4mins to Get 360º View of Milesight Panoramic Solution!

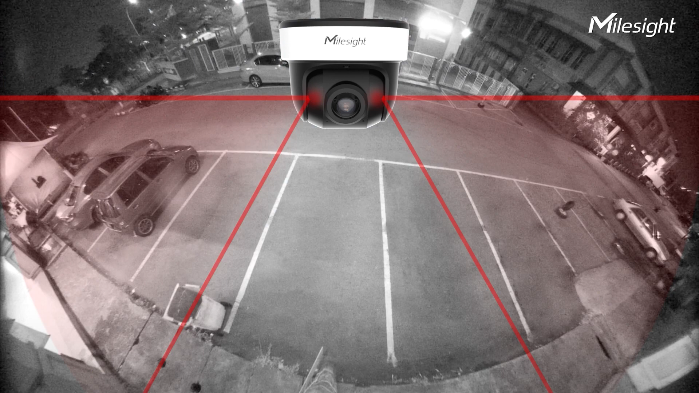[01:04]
two well-designed IR LEDs truly realize the 180-degree IR coverage.